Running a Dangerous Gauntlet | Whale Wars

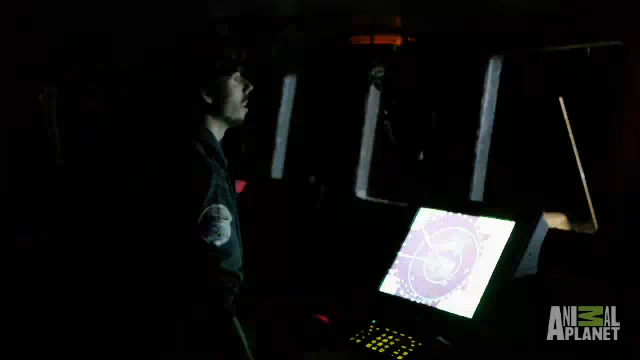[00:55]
Oh, that's just... Right there. Yeah, right.
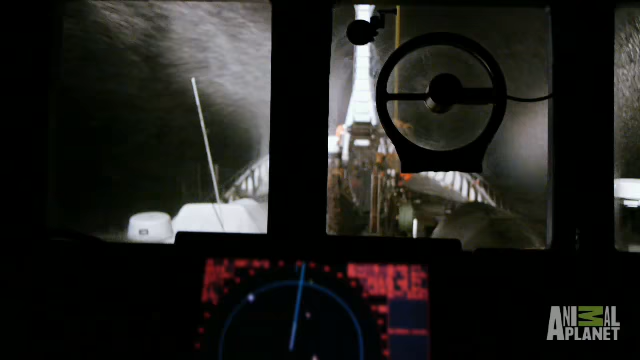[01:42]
Where's the nation again? Almost 14 miles.